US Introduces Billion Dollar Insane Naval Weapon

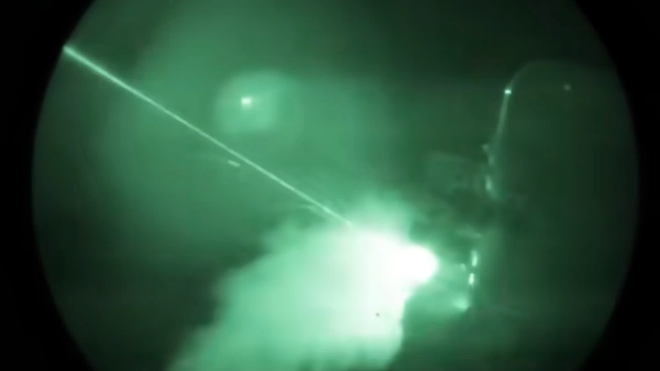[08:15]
the Gatling gun serves as a reliable fallback option, capable of engaging threats with a high degree of accuracy and lethality.